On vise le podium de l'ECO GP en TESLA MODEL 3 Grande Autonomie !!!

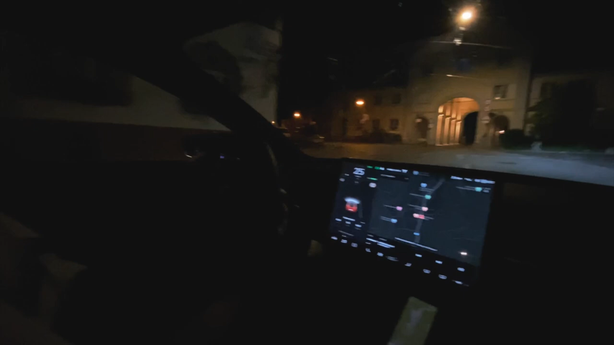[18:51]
On est reparti. Oui. 30 km heure. Attention, on n'a pas la priorité. Il n'y a personne qui arrive. Très jolie petite porte.
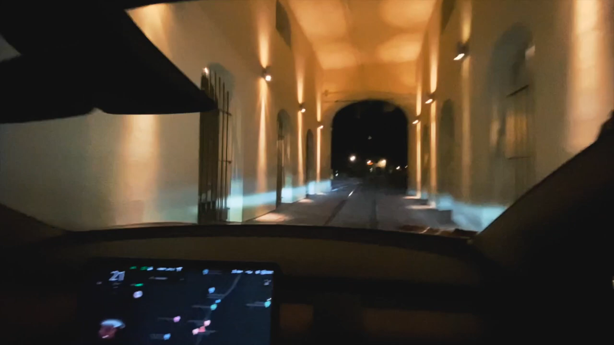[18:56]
De nuit, les repères changent un petit peu. Il faut qu'on fasse gaffe.
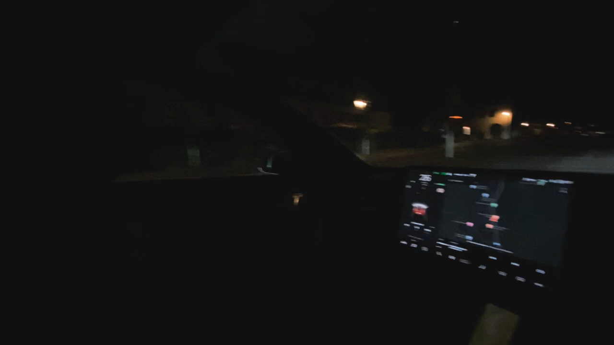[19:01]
Toujours 30 km heure ici. Et là, on est dans le petit village. Et on ne va pas tarder à attaquer la montée. C'est pour ça que je filme maintenant. Parce qu'après, on ne verra absolument plus rien.
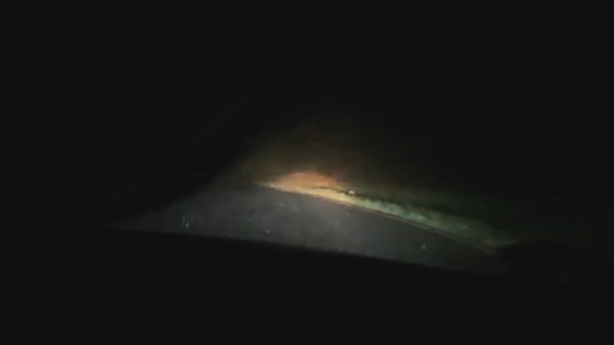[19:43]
Un où je ne voyais plus rien. À 5 mètres, on ne voyait rien du tout.